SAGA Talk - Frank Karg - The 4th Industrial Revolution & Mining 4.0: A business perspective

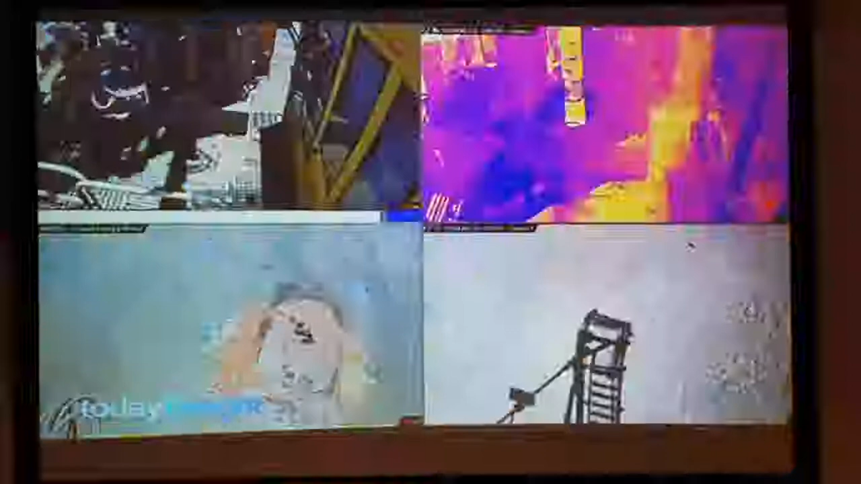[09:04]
Two drill controllers monitor three rigs each using remote cameras and a wall of screens.